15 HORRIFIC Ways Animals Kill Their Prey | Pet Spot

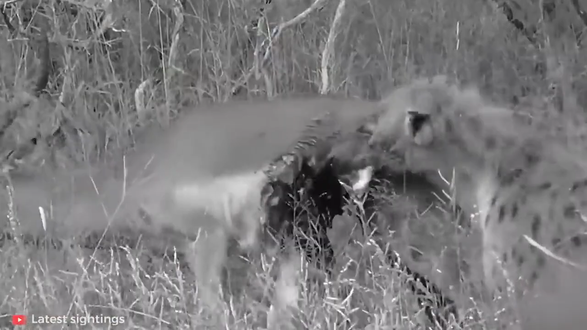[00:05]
Predators need to eat and they'll do just about anything in order to secure the meal.